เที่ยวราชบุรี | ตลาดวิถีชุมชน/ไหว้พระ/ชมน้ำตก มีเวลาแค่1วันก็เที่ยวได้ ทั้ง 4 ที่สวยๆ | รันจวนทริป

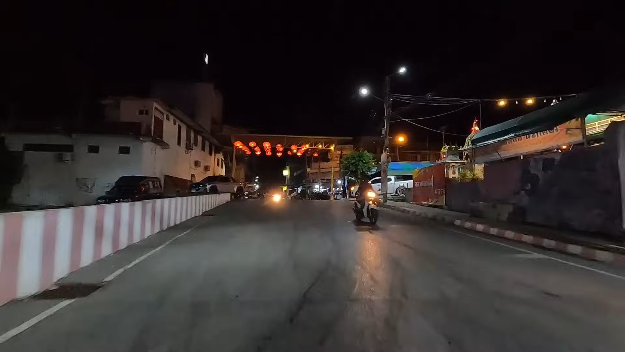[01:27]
ตอนนี้ เราก็กำลังที่รถ ออกจาก ลิมน้ำ โภทราม ครับจะเป็น สัสด์ที่ เรามาเปิด คลิป ค่อนๆ จะบ่อย ว่าว่า เป็น พื้นที่ลงๆ วางๆ ครับ เดี๋ยว พา ขี่วนดีกว่า เพราะว่า ตอนนี้ ตี 5 ครึ่ง
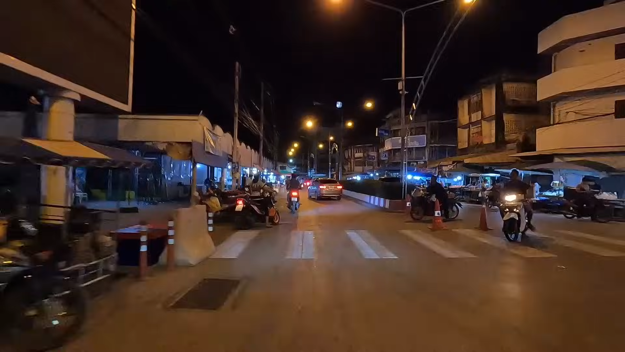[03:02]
ตอนเช้าๆ จะคือคืนมาก เพราะพอสายๆ ร้านร้านที่เขาอยู่ริมพนนเนี่ย เขาก็เก็บแล้วก็จะมีแค่ร้านที่เขาเปิดประจำอยู่ด้านบน ตรงหอนอีกา แล้วก็ตลาดสดด้านไหนนี่ขนาดตอนตี 5 ครึ่งนะครับ รถยังเยอะเลยคนออกมาซื้อของกันเยอะมาก